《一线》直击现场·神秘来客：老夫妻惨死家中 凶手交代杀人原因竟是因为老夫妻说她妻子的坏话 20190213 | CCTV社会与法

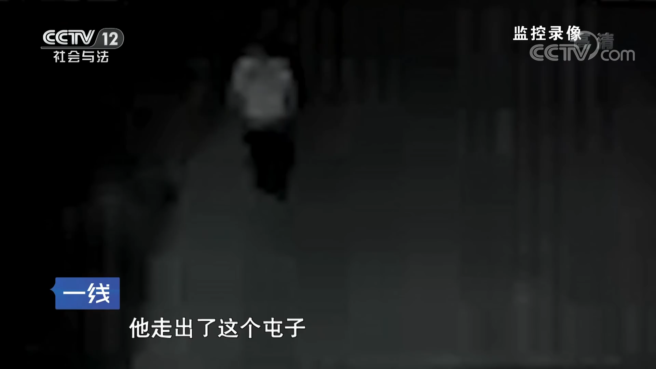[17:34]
他走出了这个村子。这种农忙的时节，在这么晚的那个时间段，不会有任何这个村民独自这个外出行走，